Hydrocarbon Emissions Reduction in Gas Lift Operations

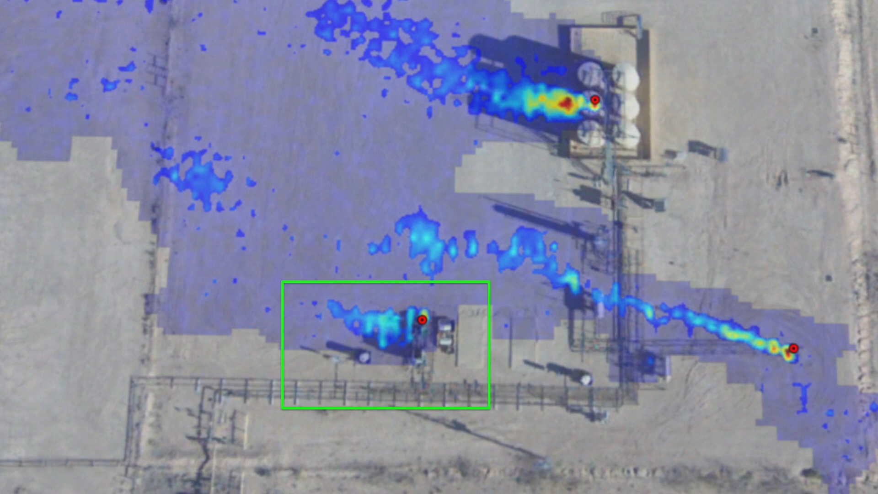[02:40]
an optical gas imaging camera. Now whether or not you are familiar with looking at these images and analyzing them and studying and what they tell you, pretty easily you can see a couple of different, what is known in the industry as plumes or you can see the gas that is being emitted
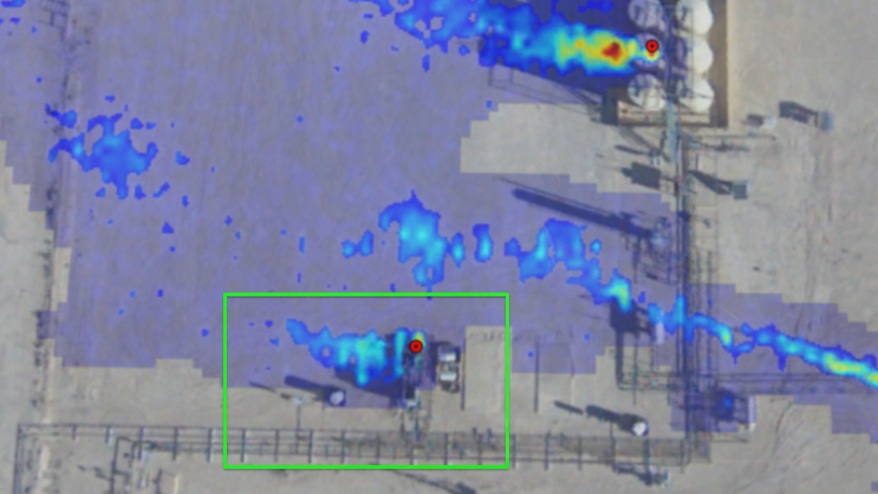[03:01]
from various places on this facility and there are pretty quickly, you can identify three.